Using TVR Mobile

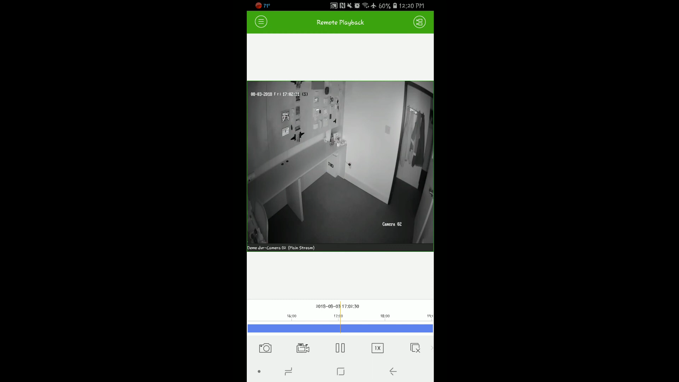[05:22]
From here if you wish to save video or an image to your phone you can press the camcorder icon and you notice a circle with an R appears in the left hand corner of the camera.